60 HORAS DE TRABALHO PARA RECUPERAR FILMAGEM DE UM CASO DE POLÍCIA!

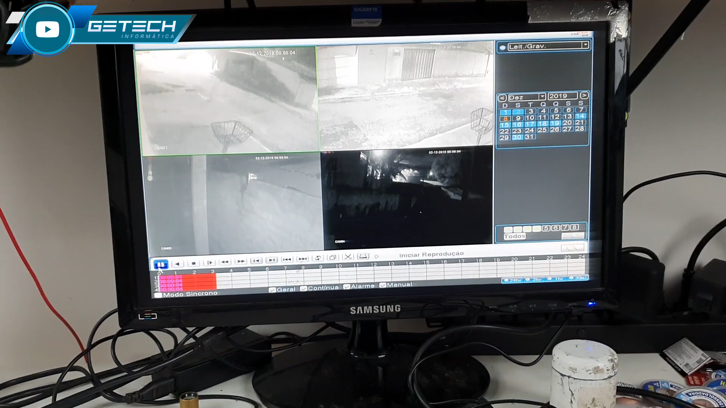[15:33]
Estou reproduzindo já um momento que eu encontrei aqui. Voltei para o próprio DVR e tal.